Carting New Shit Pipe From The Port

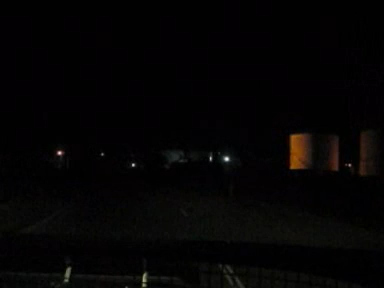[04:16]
so here we are just um we just came out through the gate ahead through the one of the port gates security gates heading down the street here the round trip that we're doing carting these um